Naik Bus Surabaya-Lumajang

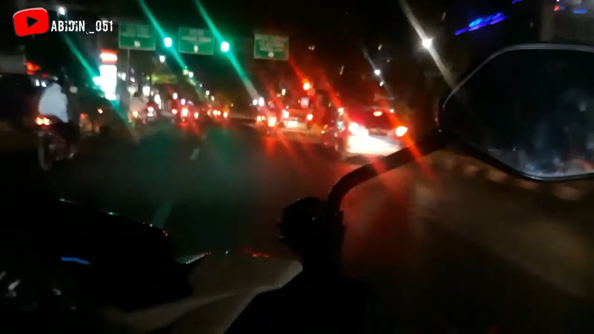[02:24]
Ya kayak ginilah Suasana Malam di Surabaya Bro Rame
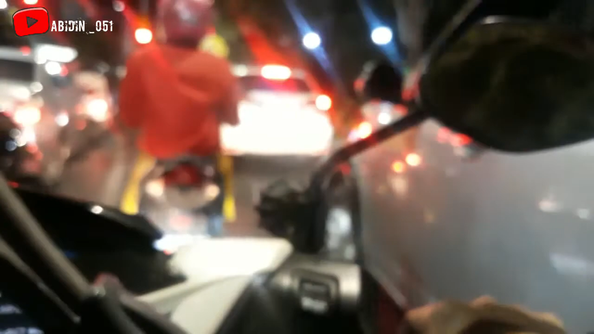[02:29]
Ya sampai malam Sampai pagi pun Suasana kayak gini Bro Surabaya Jadi ya Mirip-mirip Di Jakarta Gak ada sepinya Gitu kan